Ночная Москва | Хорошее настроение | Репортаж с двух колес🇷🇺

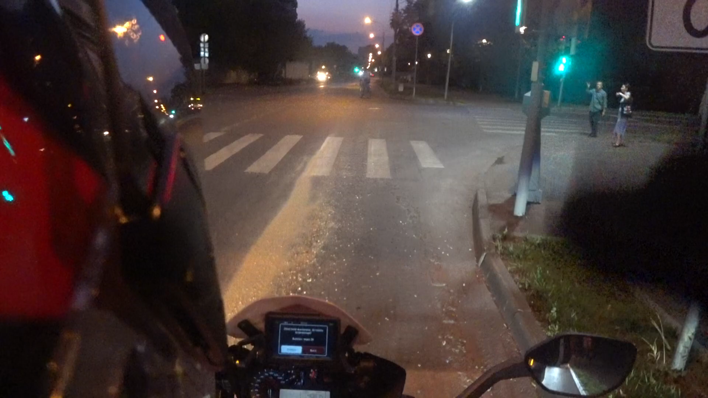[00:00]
день добрый здрасте приветствую вас на своем канале мотоциклы для взрослых мы сейчас находимся вот здесь как раз автодом бмв отсюда собственно взял свой боевой путь вот этот вот гусик мой любимый на
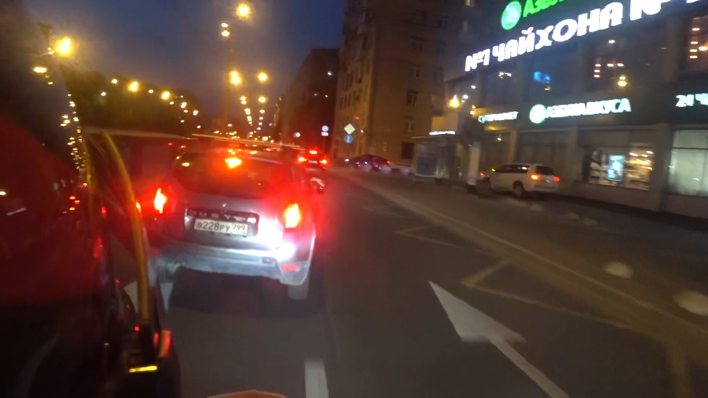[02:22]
вот они до староводы такие да косоглазые ну можно здесь тоже немножко повелять вот так раз два там 34 расширить давай пропустим mercedes вот
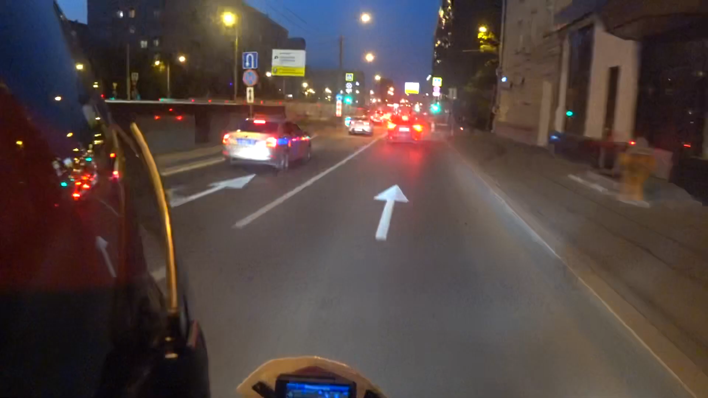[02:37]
дпс у нас все хорошо документы номера там все чё
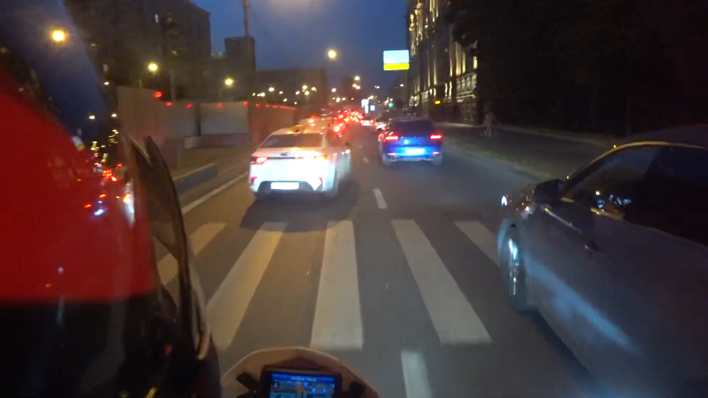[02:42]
угодно все слепые узбеки и прочие чурки прорываемся мы собственно вечером сквозь пробки вот сейчас вот на ленинградку вот мы сейчас вот как-то сейчас прям да да да вот можно было бы вот так проехать а потом аккуратно
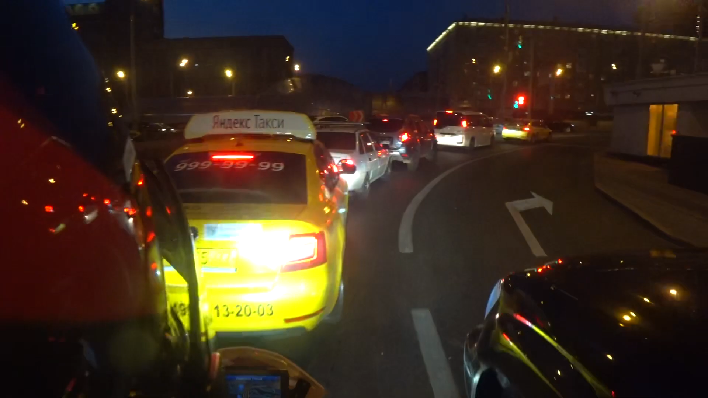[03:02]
сейчас мы так сейчас об два сантиметра от бампера лэнд круизера спокойно вот сюда выезжаем тоже немножечко нарушаем правила дорожного движения и это вот вообще очень плохо но просто очень хочется ну как бы вот ну нельзя не нарушить по большому счету потому что стоять и ждать на мотоцикле это как-то ну такая странная история по большому счету так так так так так так мотоциклист вот он здесь чистенько об поехали хопа
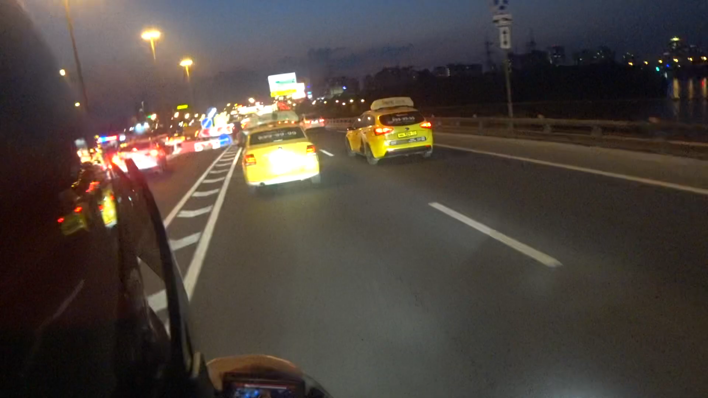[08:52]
и сможете вот так же ездить Ну, если захотите Ну, если не захотите Так и не надо так ездить Это вот Вот обычные гусеводы Вот они вот так вот ездят Обычно мы их проезжаем С таким хорошим запасом Как по дистанции Так и по скорости Вот, ну, как бы, вот Вот как-то так можно ездить Как-то вот Вот так можно там Ну,